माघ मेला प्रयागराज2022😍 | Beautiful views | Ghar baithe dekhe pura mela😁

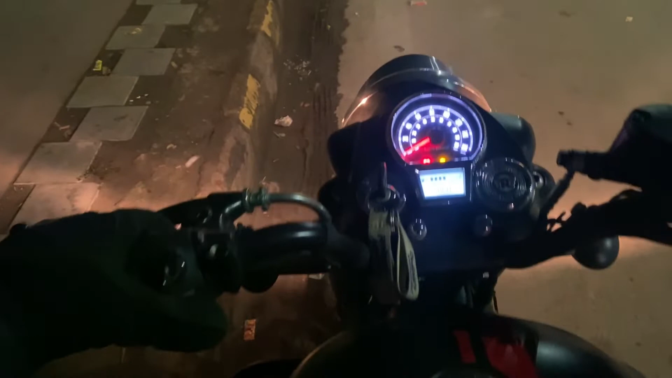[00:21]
तो यह अभी कितना होने वाला है आगे चल के पता चलेगे एक एक आप लेके चलो हम उन्हें गारे स्टार्ट कर लिए अब चलते हैं यह रोड है जो की जा रहा है
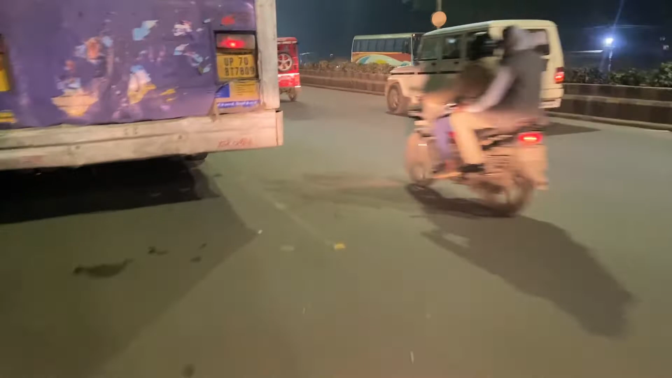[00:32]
आप चलते हैं देखते हैं टोटल किलोमेटर कितना आता है यह है आई हो कि सारी चीज अच्छी रहे है तो
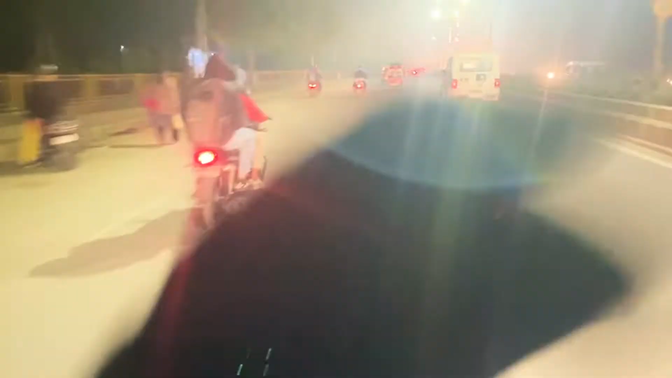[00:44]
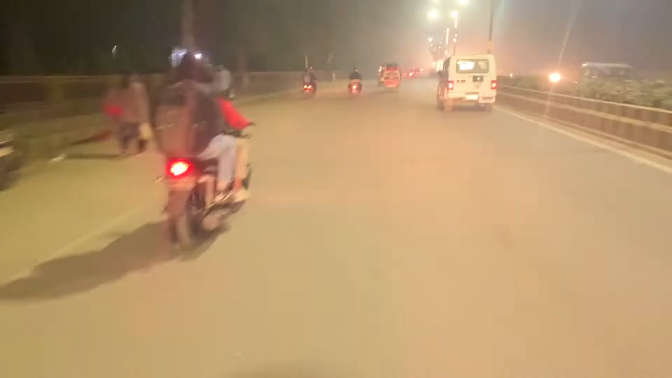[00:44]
यह आगये हैं हम कॉलेज के पास सामने हां सामने यह लोकेशन है जो कि संगम की तरफ जा रहा है उपर बोड
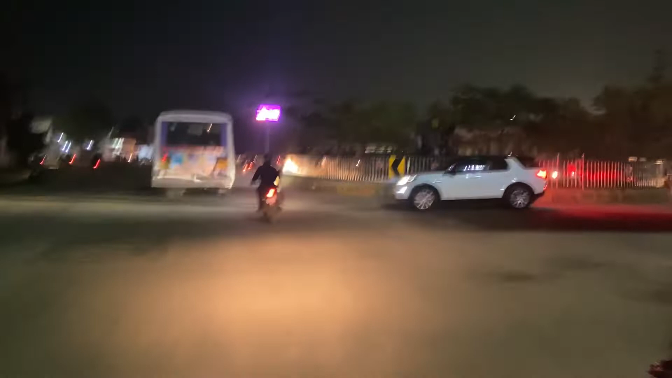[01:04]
लगा है अब हम उस तरफ चल ले हैं इस सारी बसे जो जारी सिटी सर्विसेज वगेरा
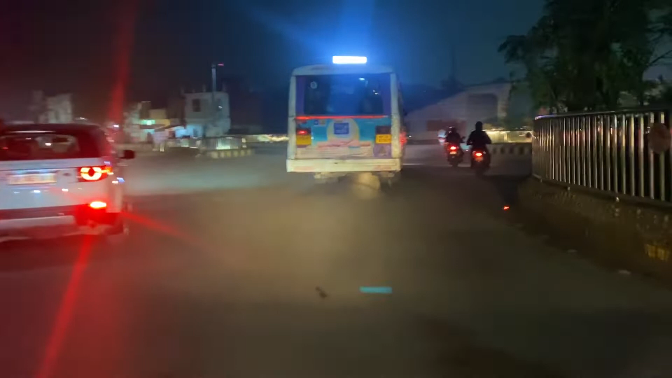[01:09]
वाली आप यहां यह सारी बस पकड़ करके कोई भी ऐसा साधन जो संगम तरफ जा रहा
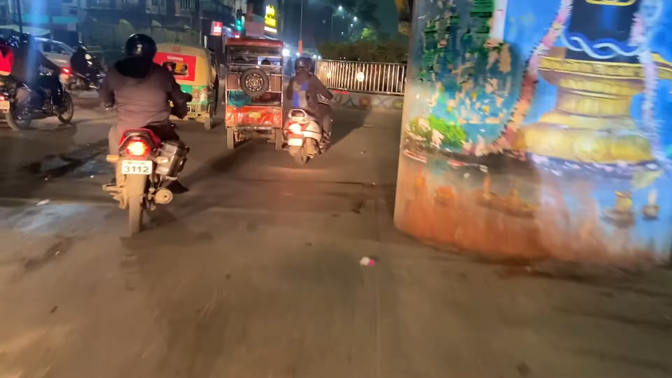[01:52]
तो राइट साइड की जितनी भी रोडे हैं सारी उधर ही जा रही है तो हमें यहीं से मोड़ना है अब
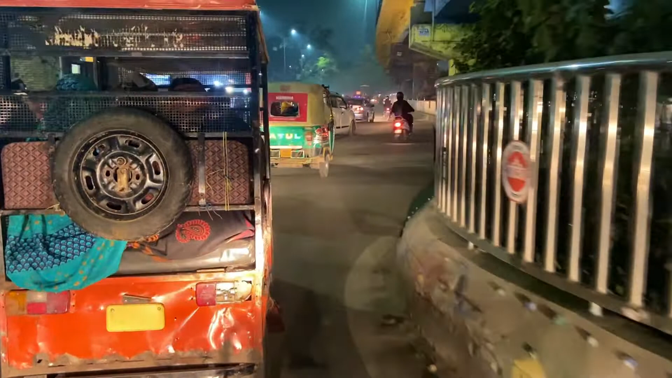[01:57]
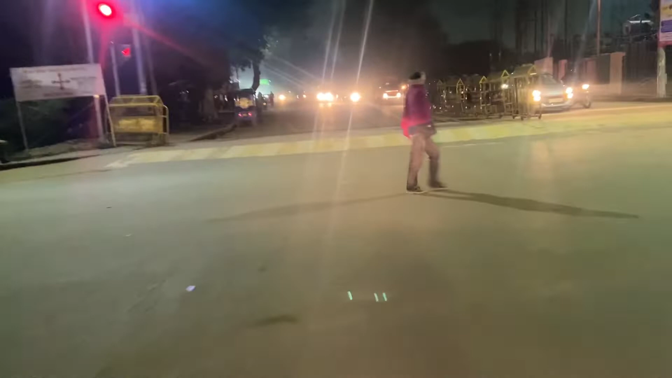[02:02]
यह हो गया है स्टार्ट क्योंकि मांग वेला लगा है तो थोड़ा छोटे लेविल पर यहां से यहां पर आपको गाड़िया जो है जो अंदर कम
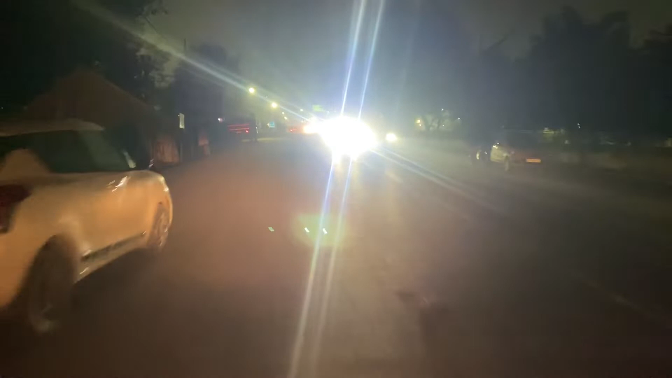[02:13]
देखने को मिलेंगी जो पॉस्नल गाड़ियों वाले हैं वही आपको जादर देखेंगे अब और यह पूरा मेले का छेतर है जा
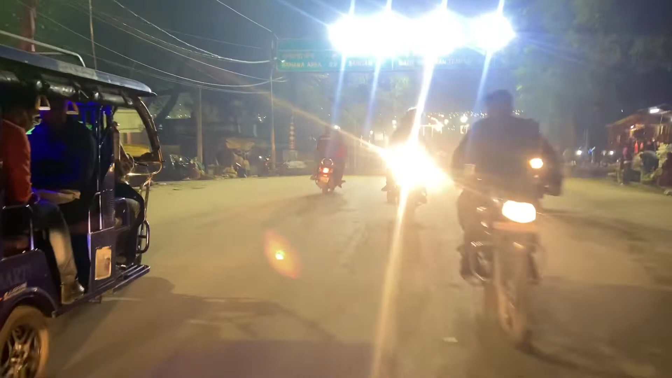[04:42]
है मेले का व्यू सामने यहां पर जो
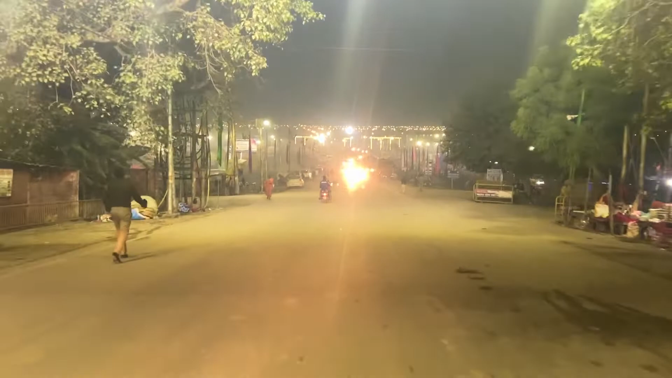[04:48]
चौकोर सी लाइटे लिख रहे हैं यहां पर होती है गंगा आरती यह दोनों साइट देख लीजे
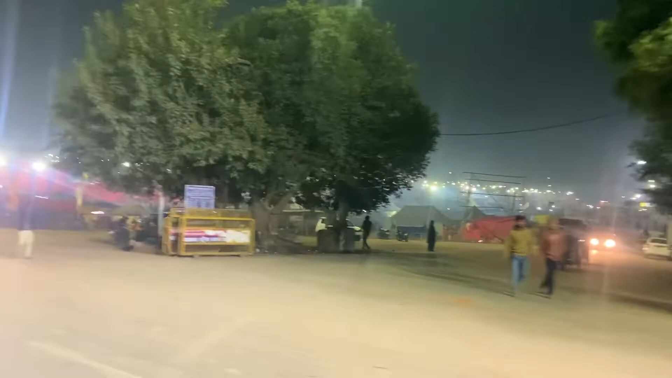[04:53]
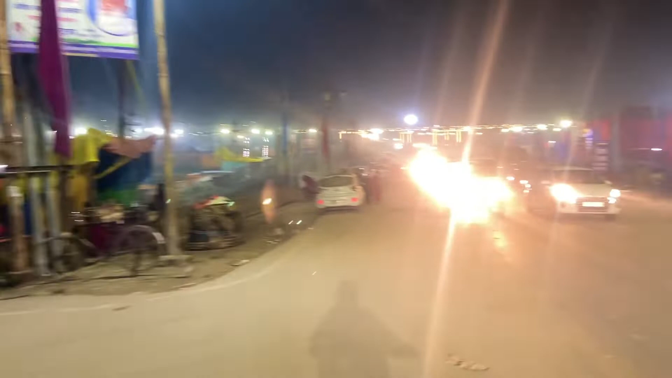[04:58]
यह शाम का भी हुए लाइटे इतनी ज़्यादा दिख रहे होंगे आपको और यह भी मंदर है नोगरा बंदर बुलते हैं यहां पर
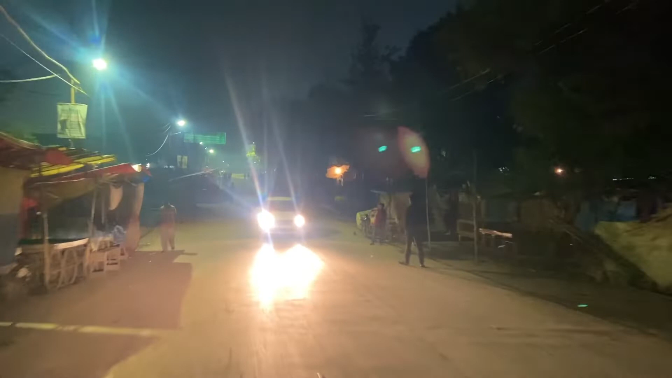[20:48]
मंदिर दिखा दिखा दिया, रास्ता दिया, सेरे लैंग बसटे से किस तरह यहां तक आना है,